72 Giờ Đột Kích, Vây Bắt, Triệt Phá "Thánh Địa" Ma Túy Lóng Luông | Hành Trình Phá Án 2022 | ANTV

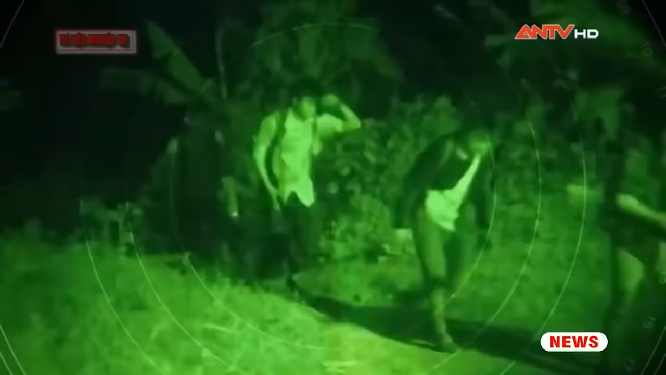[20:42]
Đây là những hình ảnh bằng các biện pháp nghiệp vụ Mà các trinh sát đã bí mật ghi lại được Những hình ảnh này cho thấy Các nhóm vũ trang có trang bị súng quân dùng Hàng đêm đã thâm nhập vào nội điểm nước ta Bằng các đường tiêu ngạch
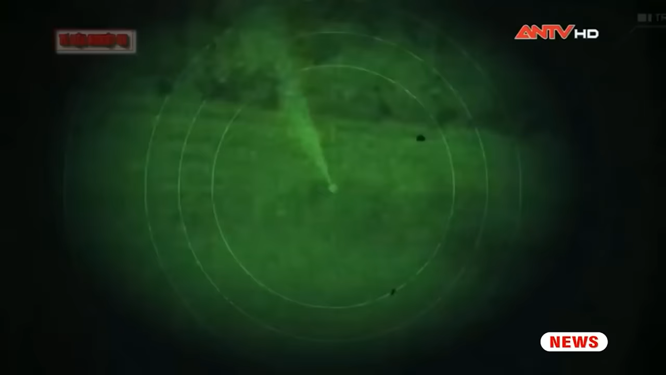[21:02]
Một điều nhận thấy rõ là Các đường dây tội phạm về ma túy Đã được trang bị rất bài bán Và quy mô đồng thời cũng rất manh động Sẵn sàng chống trả các cơ quan chức năng Khi bị phản trợ
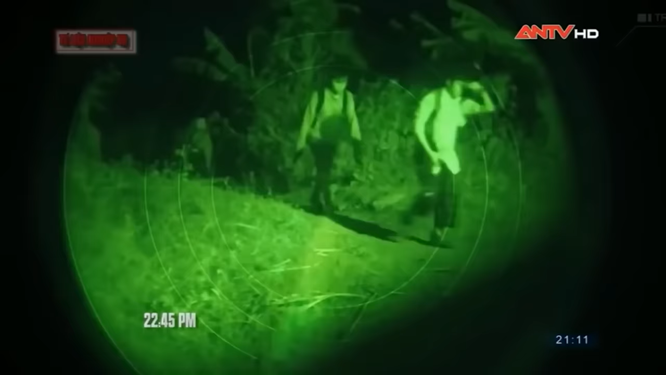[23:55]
Nhiều mắn có trang bị Súng quân dựng Hàng đêm đã tham nhận Cảm ơn điện Nước ta và các đường Tiểu mạnh